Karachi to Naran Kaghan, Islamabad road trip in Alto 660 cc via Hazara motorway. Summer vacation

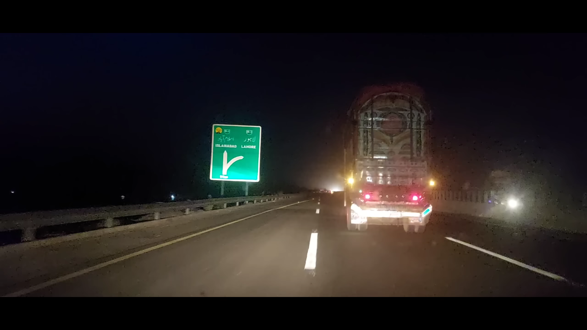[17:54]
लाहुर जाने के लिए राइट पर टन करना पड़ेगा और फैसलाबाद के लिए नावाज फैसलाबाद के लिए सीरा जाना पड़ेगा इस